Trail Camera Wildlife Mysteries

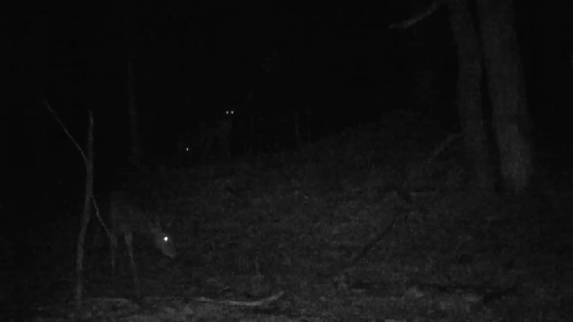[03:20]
Moose, on the other hand, have very little eye shine. So you need to be really careful when you're driving in the north country roads, especially in the fall. Now I can hear the background of the gears in this audio. They don't seem to care. I'm not sure if it's because the camera's been out for a while and they no longer pay attention to it or it's just because we hear it louder than they do.